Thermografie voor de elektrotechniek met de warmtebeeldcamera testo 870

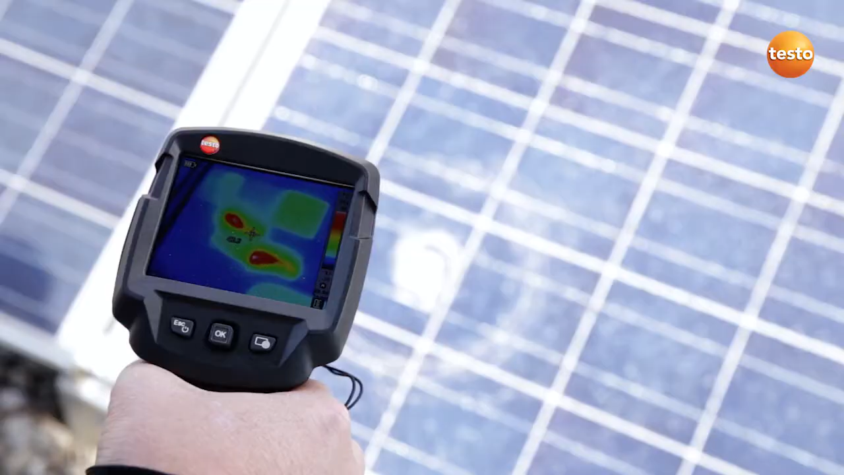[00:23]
Here we can see a faulty module damaged by a stone. The stone damage isn't the problem with this module. Here we can see a defective cell, a so-called hotspot. The other cells have a temperature of 25 degrees Celsius. This one shows 75 degrees Celsius.
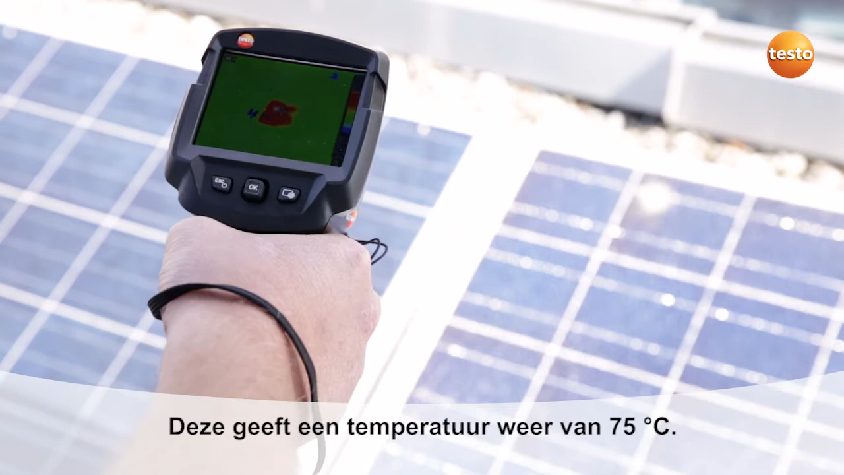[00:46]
In this case we're going to replace the whole module.
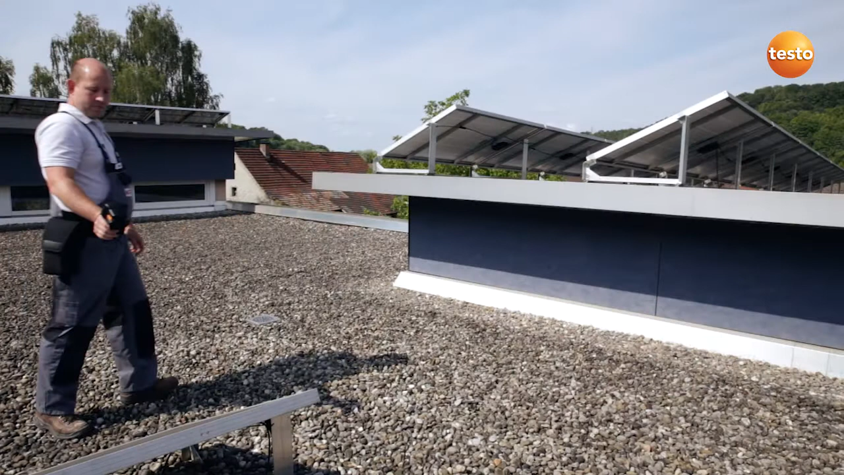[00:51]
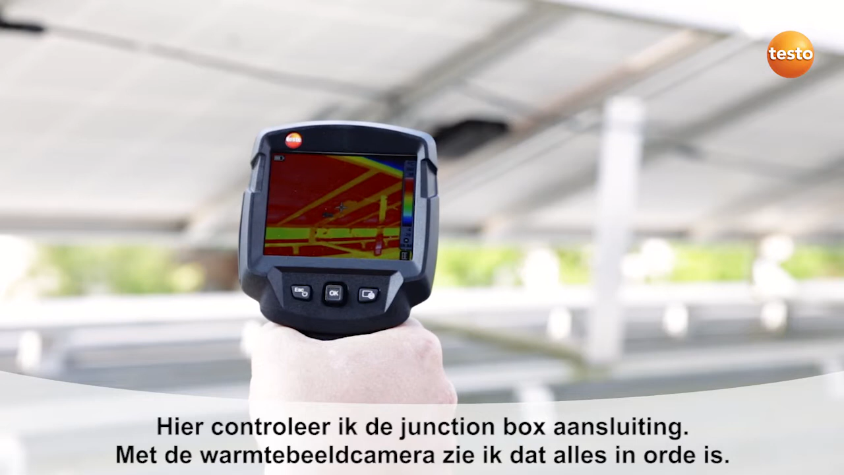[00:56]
Here I'm checking the module's connection socket. I can see in the image that everything's fine.
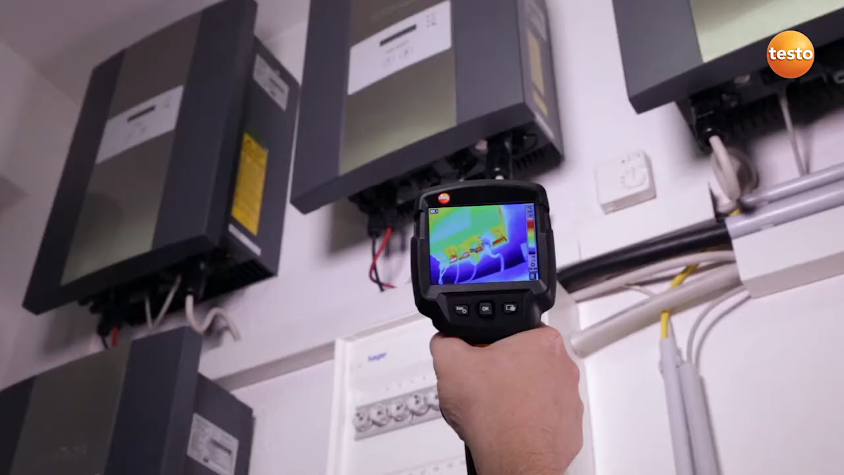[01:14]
Here I'm testing the temperature of the power inverter and the connection cables. I can see in the image that everything's fine.
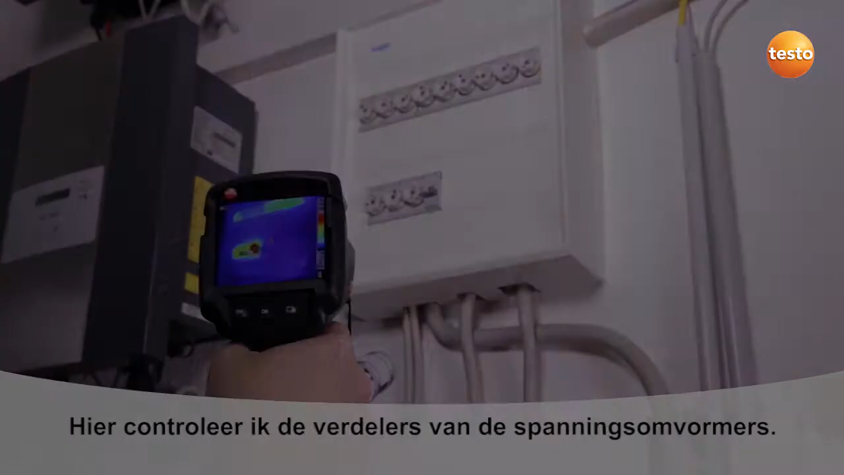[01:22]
Here I'm checking the sub-distributors. One of the power inverter's fuses is showing a temperature of over 60 degrees Celsius and needs to be watched.
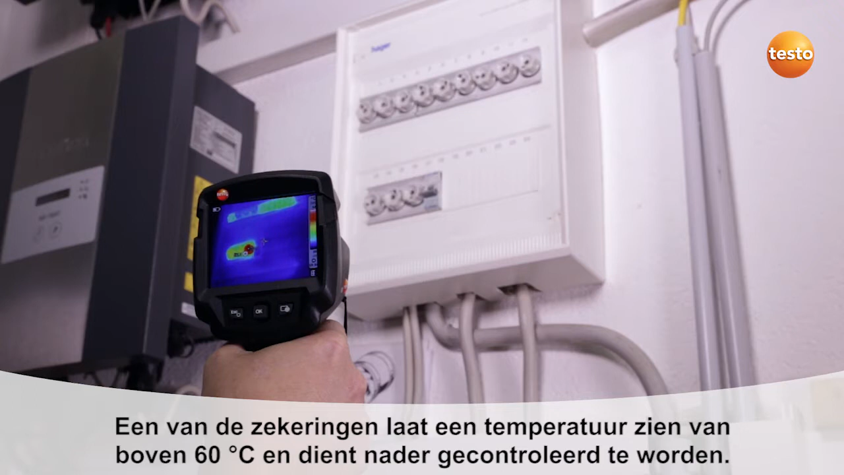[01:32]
I'm now going upstairs to check the photovoltaic system's meter cabinet.
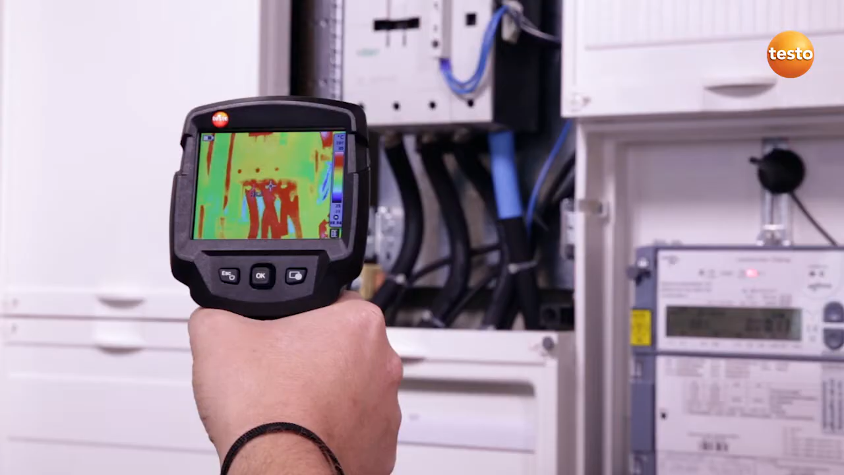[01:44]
Here I'm testing the connections to a contactor.
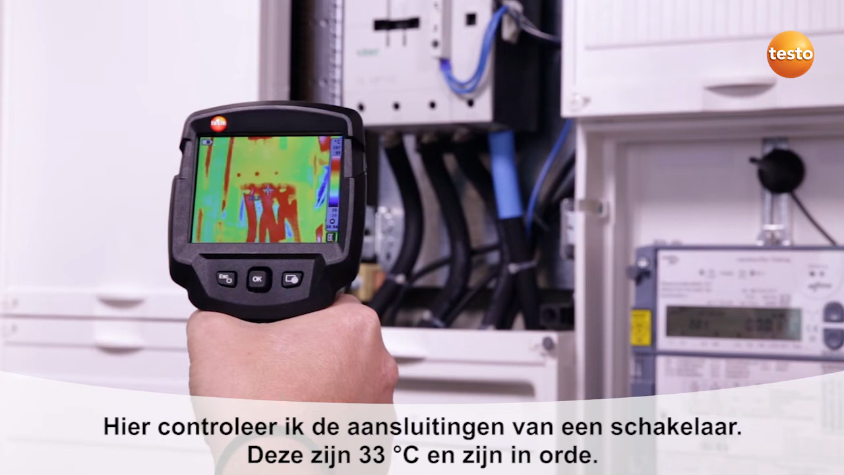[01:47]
They show 33 degrees Celsius. Which is okay.
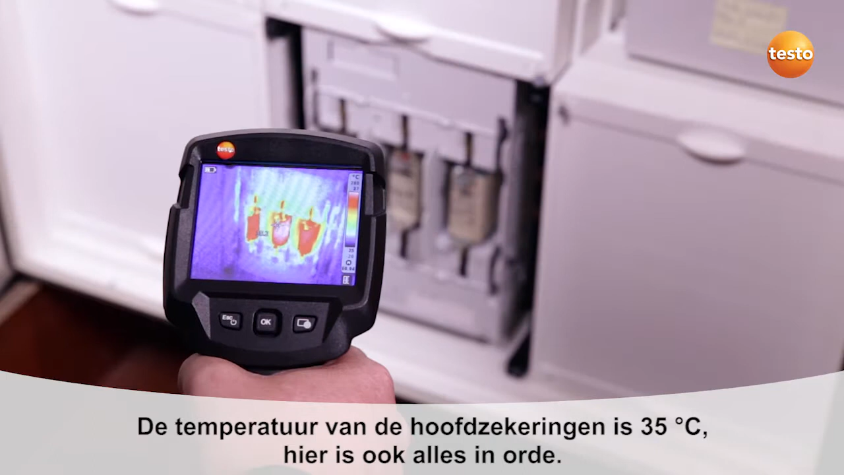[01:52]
The temperature of the main breakers is 35 degrees Celsius. Here too, everything's in order.
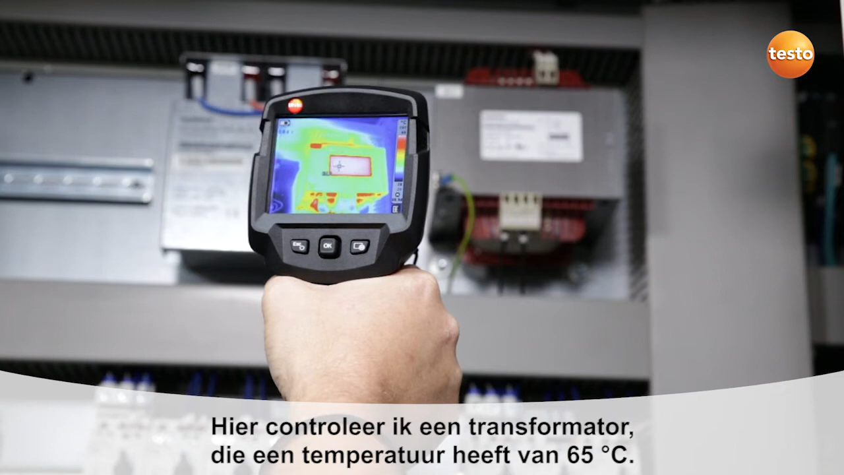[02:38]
Here I'm testing a transformer which has a temperature of 65 degrees Celsius.
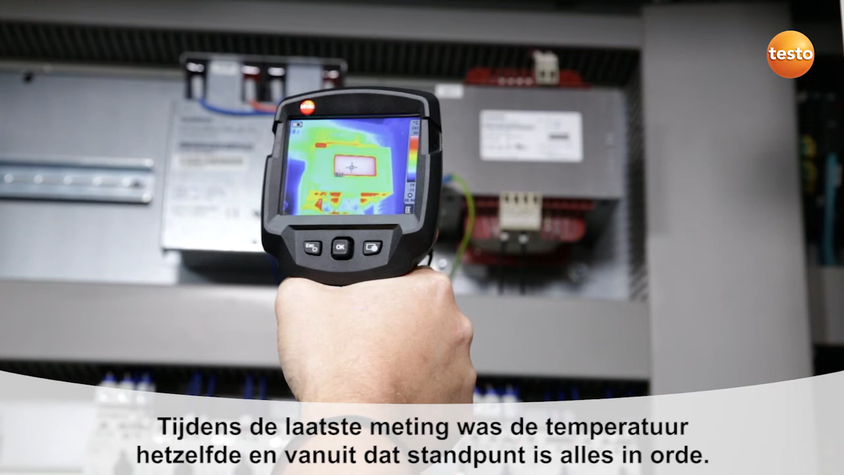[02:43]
The last time we measured it had the same temperature, so from that point of view everything's fine. Here I'm checking a contactor. This has a temperature of 53 degrees Celsius.
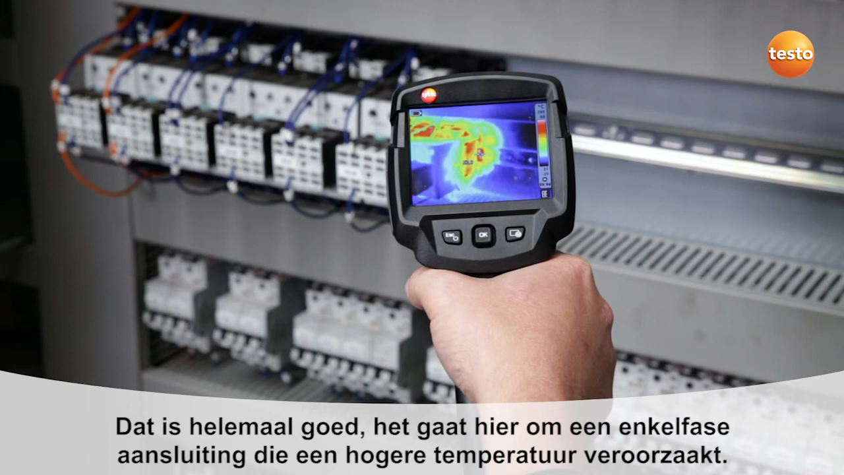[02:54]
That's okay as it's a uniphase connection, which causes the higher temperature. The motor contactor switch has a temperature of 56 degrees Celsius on the exit side, so we need to keep an eye on that.
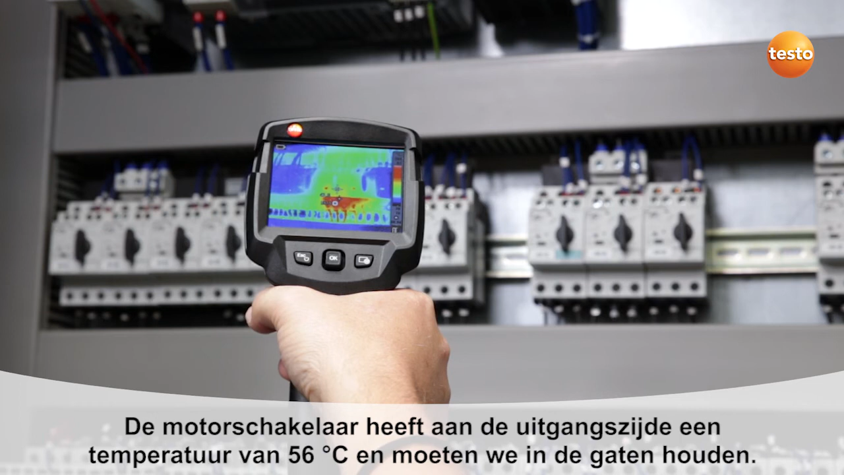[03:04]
This contactor has a temperature of 60 degrees Celsius. In this case, we recommend displacing the contactor so that it cools better.